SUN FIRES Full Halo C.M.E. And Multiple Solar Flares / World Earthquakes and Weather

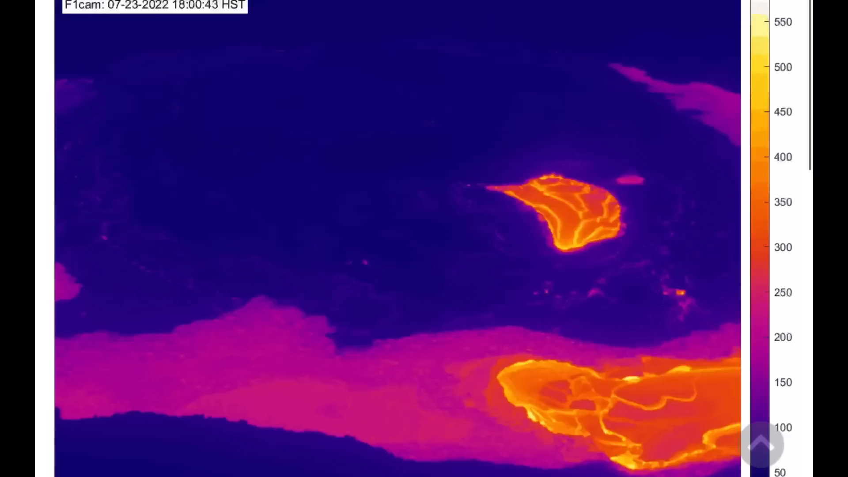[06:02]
Hawaii seeing lots of activity. Look at the summit caldera. As it did bubble up and overfill or overflow its banks here. Normally there's just a fire open pool there in the center. But she seemed to soften up somewhere.
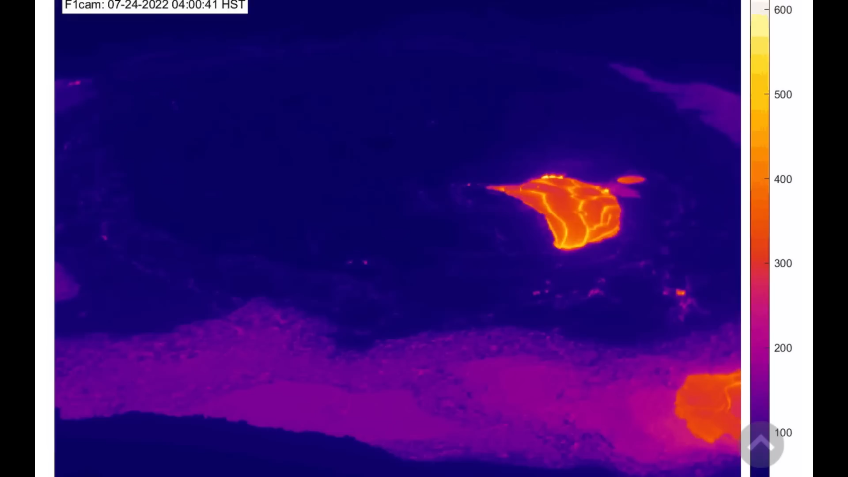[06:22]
And leaked out all around the ring of this massive caldera. Of Kilauea.